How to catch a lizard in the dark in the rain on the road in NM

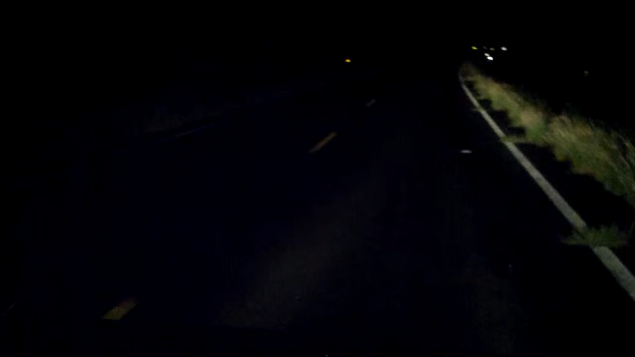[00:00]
I know how to do this. Does he have his headlight? Yeah. Okay.